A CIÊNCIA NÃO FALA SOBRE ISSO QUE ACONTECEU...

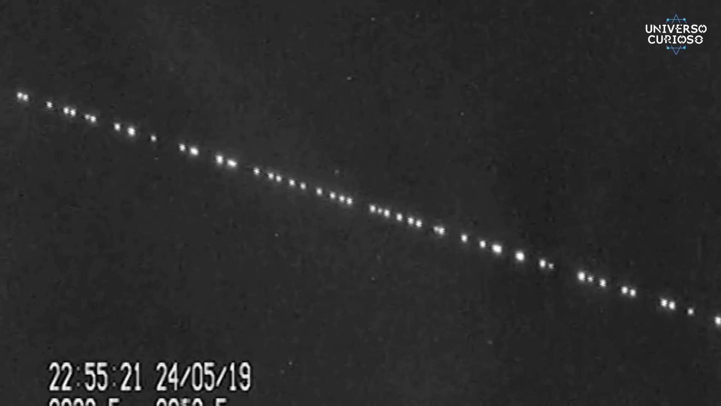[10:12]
logo após o lançamento, e se parecem com uma fileira de estrelas. E olha que curioso, a Especiex lançou um lote de satélites em 18 de agosto, um dia antes de Wagner registrar essas imagens.